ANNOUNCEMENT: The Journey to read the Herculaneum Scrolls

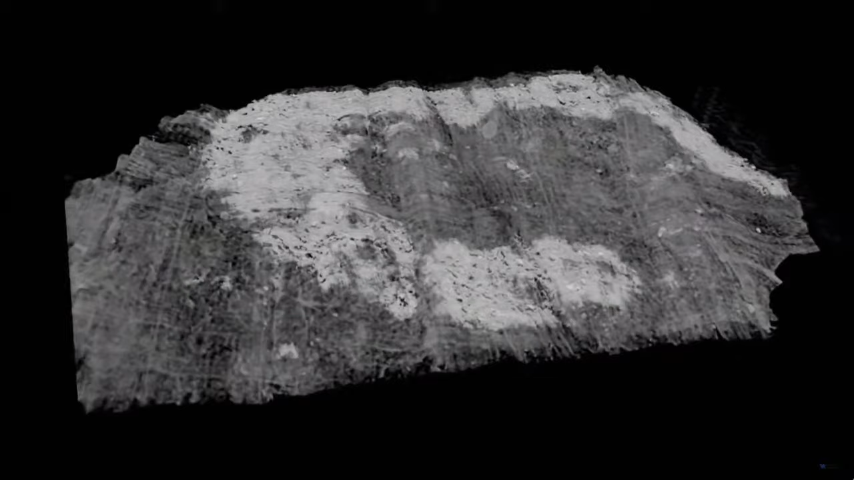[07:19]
we needed to be a little bit more meticulous in how we captured the data so that we would be able to see a very subtle layer of that carbon on the papyrus.